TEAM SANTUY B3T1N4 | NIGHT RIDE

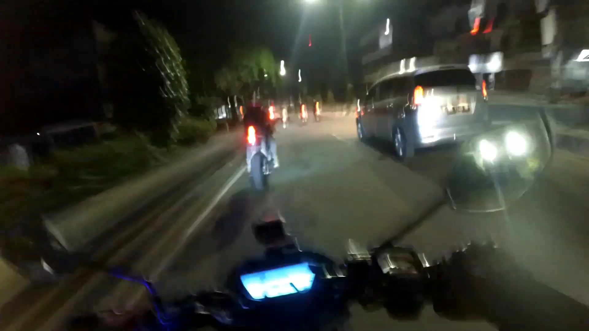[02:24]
Sekarang tumben nih rombongan kita lagi pada rame, lagi pada kumpul. Wah, shit, tidak pakai sen. Goblok. Belok sembarangan bang, pakai sen. Mobil aja bagus, otaknya nggak ada.
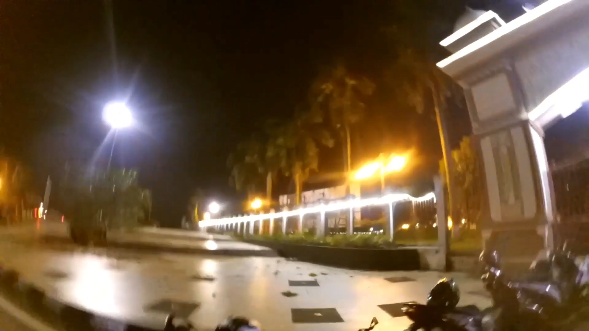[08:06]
Kira-kira ginilah kondisinya malam hari, cuy.
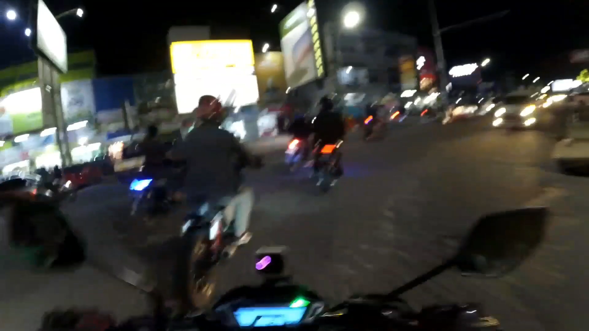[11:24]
Main itu berjuang, kondisi itu berjuang di malam hari. Dari vlog aku yang sebelumnya itu ada juga tuh. Kita muter-muter kota Jambi kan, melewatin ini, tapi di siang hari sekarang kondisinya malam hari ya gini nih.